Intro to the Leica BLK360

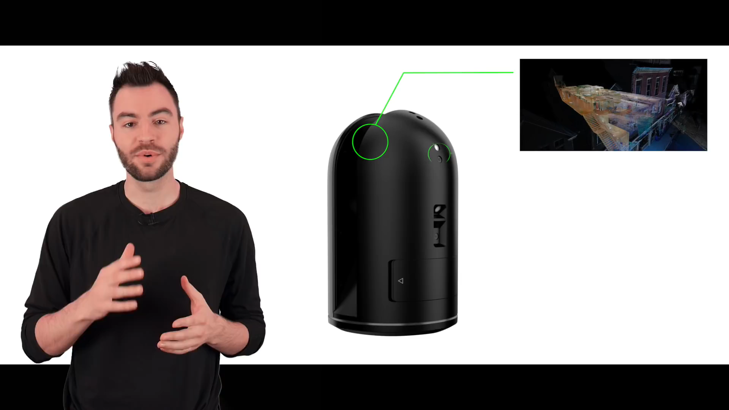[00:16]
There are also three outward facing cameras which are used to create the panoramic image and we also have a thermal camera on the side as well.
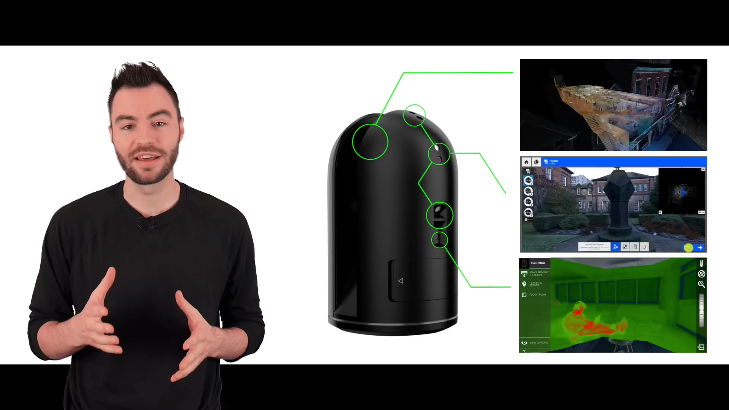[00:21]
So you guys might be wondering what is this LiDAR technology and how does the scanner work? LiDAR is measuring distance with light.